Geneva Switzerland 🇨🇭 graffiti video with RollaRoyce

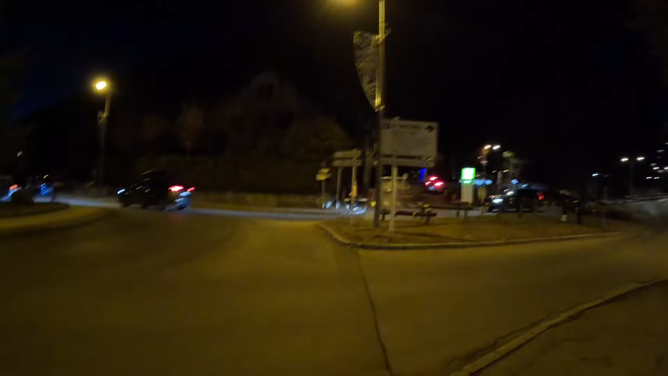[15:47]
time so it's going to look a little different but there are the wooden pegs look that's them right there lamp post